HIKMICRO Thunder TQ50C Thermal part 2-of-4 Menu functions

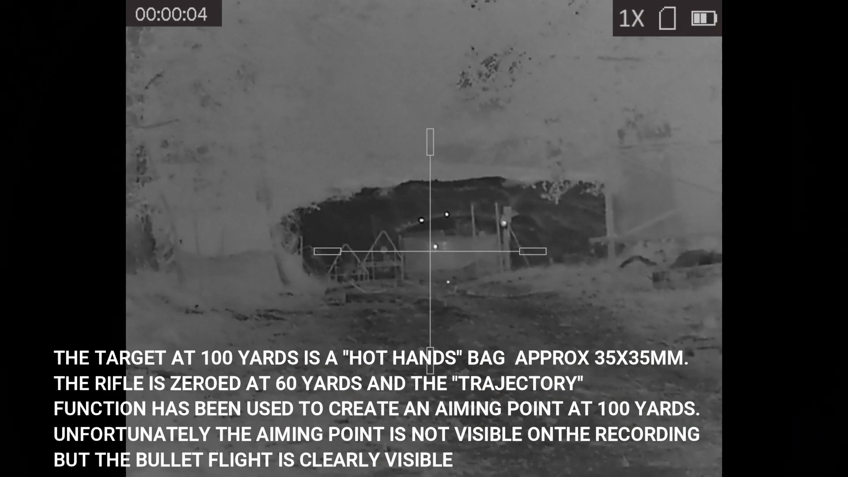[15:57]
Here Bruce is zeroing the Hicke Micro TQ50C on his rimfire rifle, and he's doing this at the private range up north,
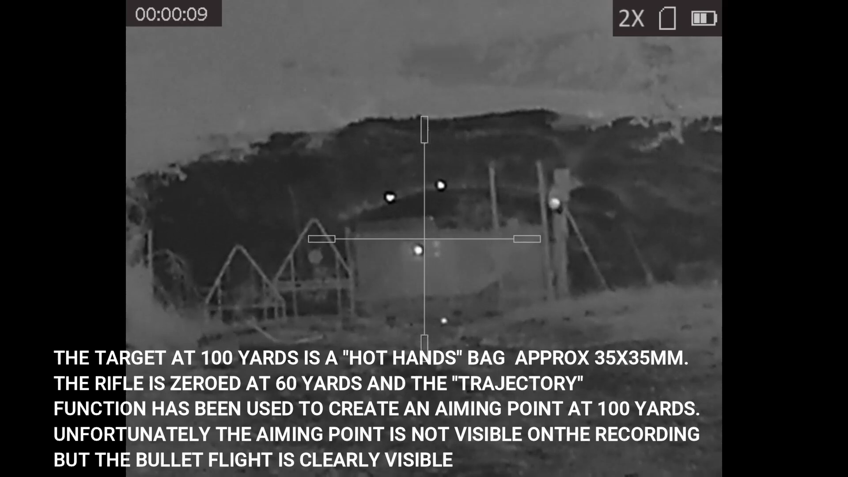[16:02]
west of Ellen, run by Aethan Bank Field Sports Supplies. The link's in the description. In addition to the very cool fact that you can glimpse the trajectory of the bullet out to 60 and 100 yards,
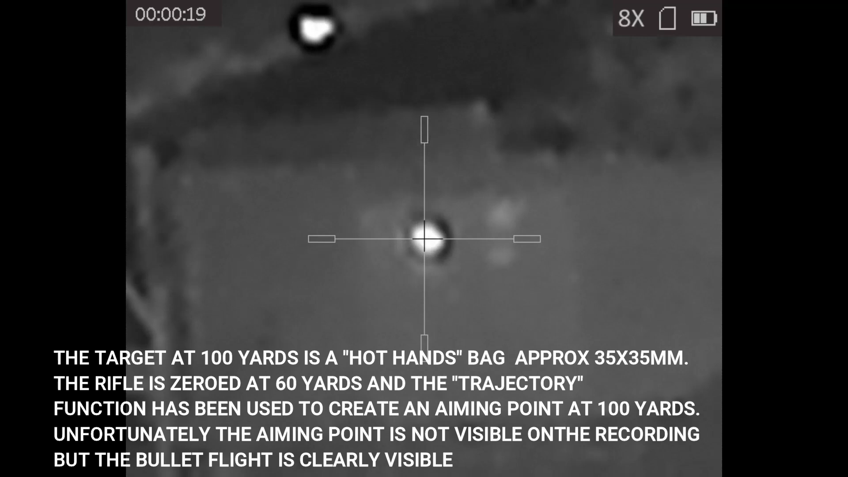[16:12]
you can also see the sparkle effect here, whereby in white-hot mode, the hot-hands bag is glowing white, and when over the hot-hands bag, the reticle goes black. It's a very fine reticle. We believe it's one pixel wide. Superb for precise aiming and zeroing. So here, the only thing missing is Bruce's subtension hash mark, which basically assists him getting his holdover spot-on when he changes from 60 yards to 100 yards.
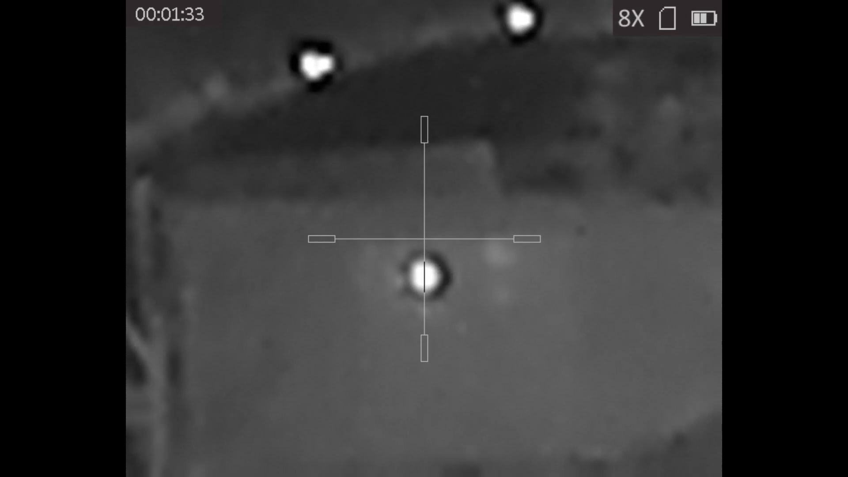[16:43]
He can see it through the viewfinder, but the TQ50C doesn't record it with the video.
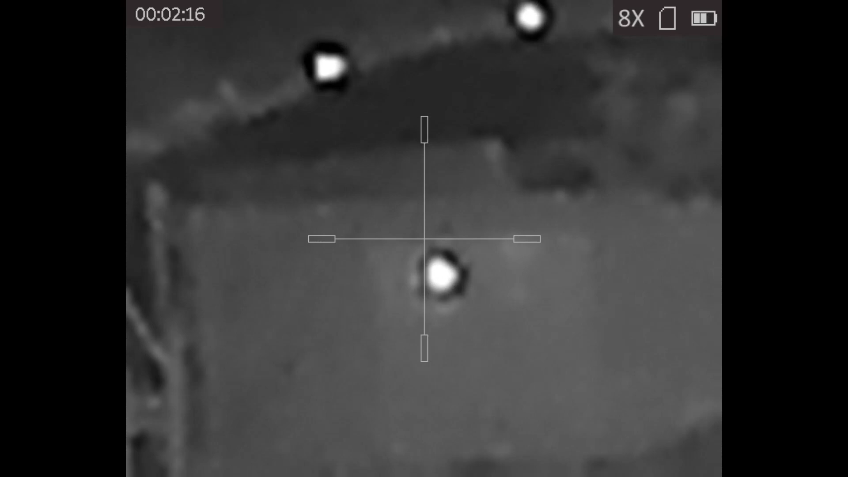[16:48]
One other function I meant to tell you about is the camera button,
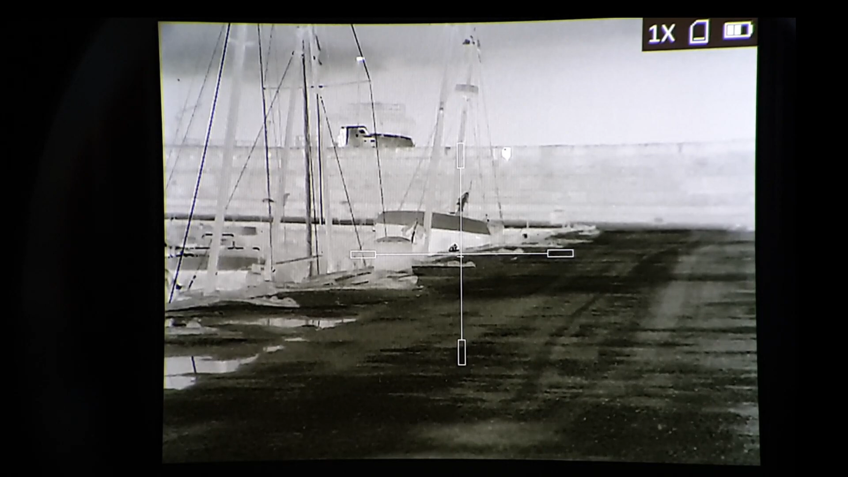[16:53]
a single press records a JPEG, a longer press, and you have video recording, top left, start or stop,
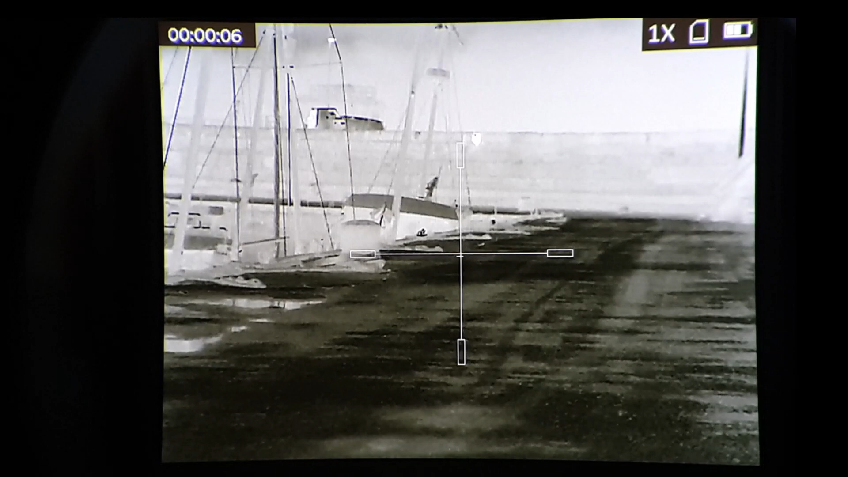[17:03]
and a quick press. It's a short press of the power button to wake the unit up.